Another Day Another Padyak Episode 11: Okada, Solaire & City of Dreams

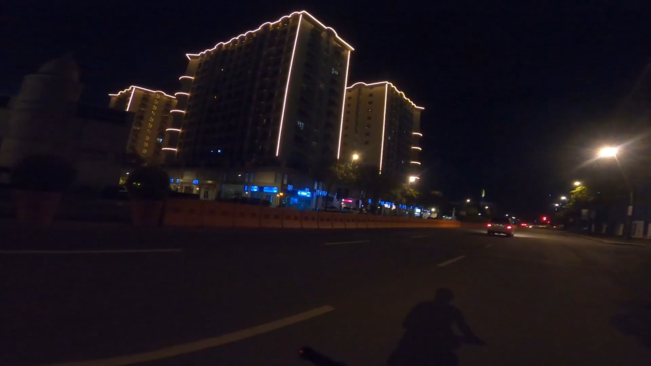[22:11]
Ayan no As yung lahat Kahit ganyan lang kasimple Maganda siguro Tingnan no Yung ang magandang city life Sa gabi Isipin nyo kung Sa BGC ganun Sa Makati As in lahat ng Matataas na building May ganun design Sa gabi Ang gandang Ano nan Pasalan Ito 24 hours ba Ito 24 hours ba ito
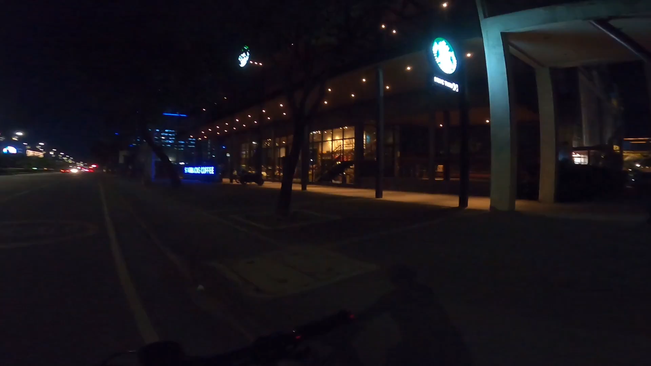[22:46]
Ang ganyan Ayan na Diba May 2nd floor pa Ang dami din tao
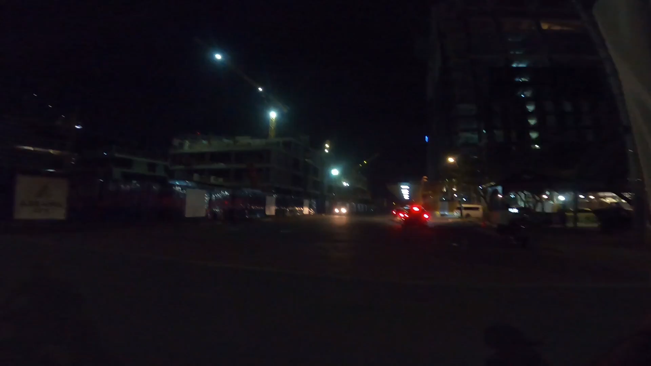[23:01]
Siguro yung pinakamalaking Starbucks Sa Metro Manila Wala ko lang
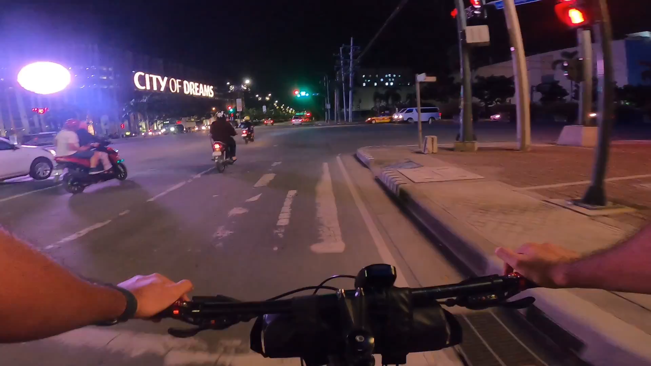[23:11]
City of Dreams Solaire And Okada Ayan so Ngayon yung recap Napaka basic na recap
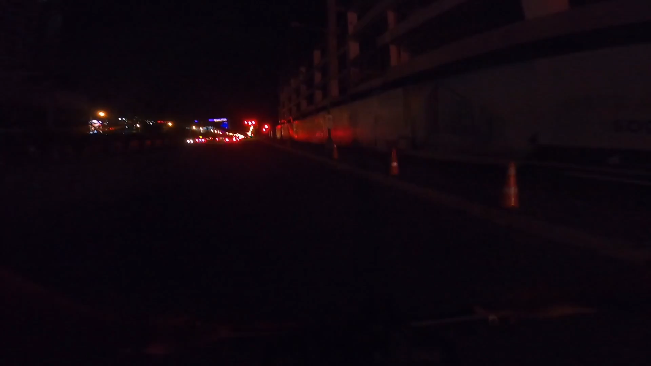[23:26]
Napintahan natin Tatlong
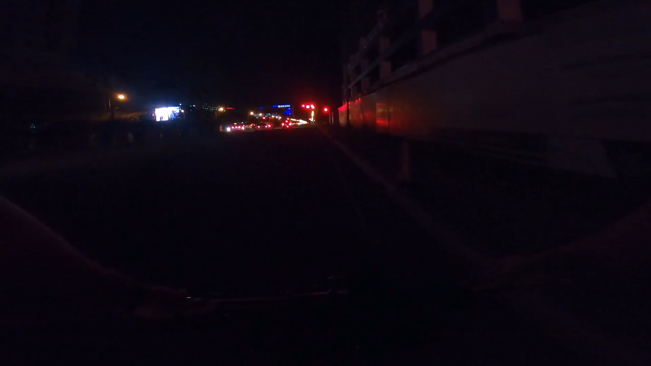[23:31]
Casino Dito sa
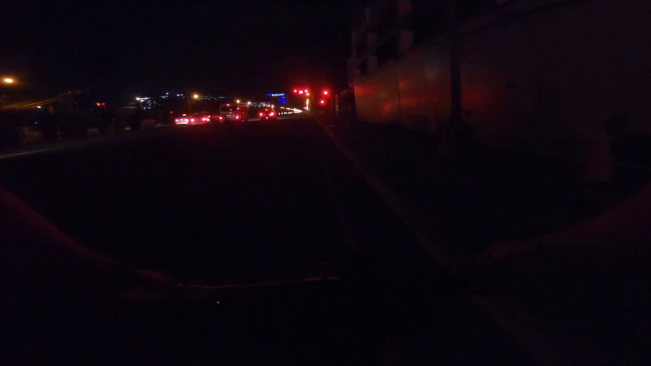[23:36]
Pasay At Balito naman tayo dito Sa Sinong unang naligaw Napakalawak na Kalsada Ito ang oras nga pala 11.19pm